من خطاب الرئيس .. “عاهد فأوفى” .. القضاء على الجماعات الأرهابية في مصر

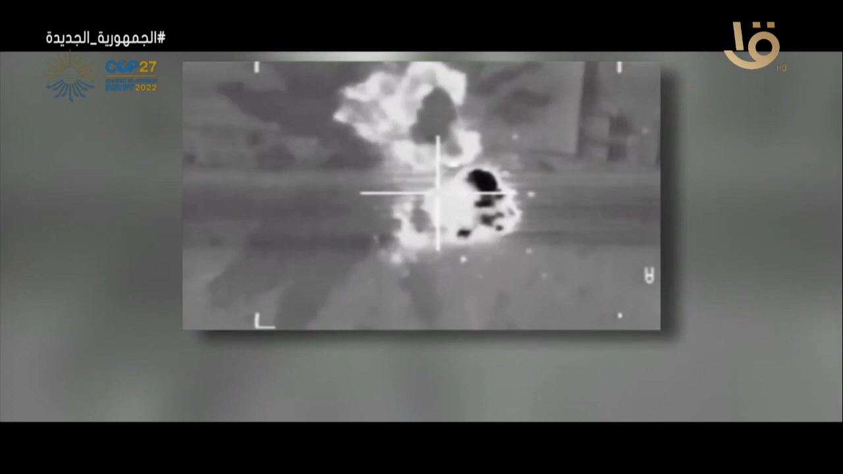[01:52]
تستخدمها العناصر الإرهابية في عام 2016
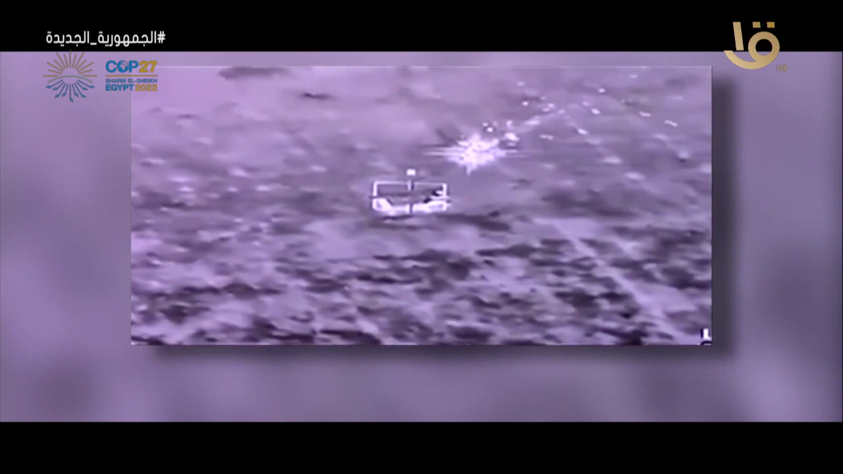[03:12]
وتدمير عشرات سيارات الدفع الربعي التي كانوا يستخدمونها